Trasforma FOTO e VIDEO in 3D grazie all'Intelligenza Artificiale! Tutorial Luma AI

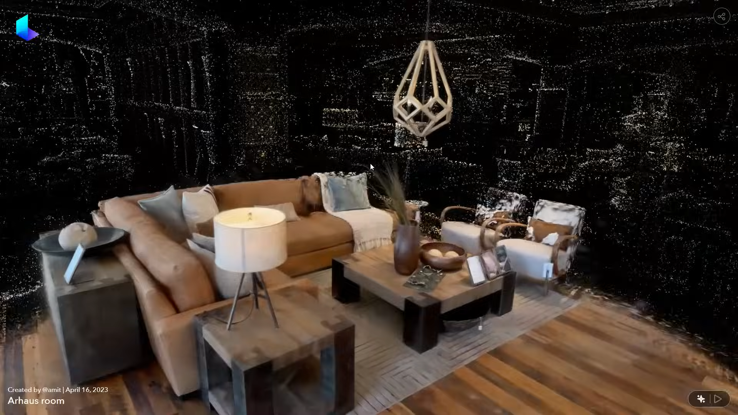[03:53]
delle ambientazioni portare in 3D delle ambientazioni che poi posso promuovere
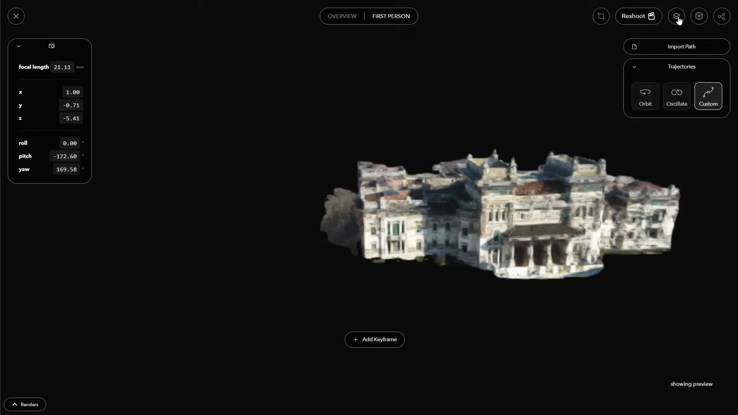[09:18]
soggetto lui riconosce che il soggetto in questo caso è questo e posso guarda cliccando
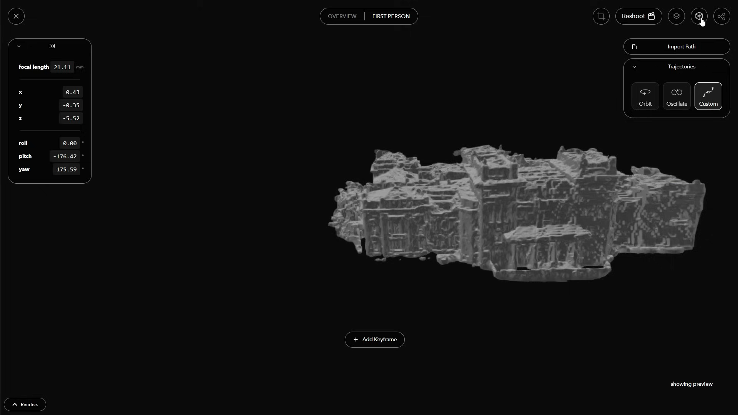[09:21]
andare a prendere solamente proprio il modello 3D adesso è chiaro l'ho fatto con non tante foto quindi la completezza è bassa avrei dovuto caricare foto in più ma già a partire da una serie interessante di foto posso creare un modellino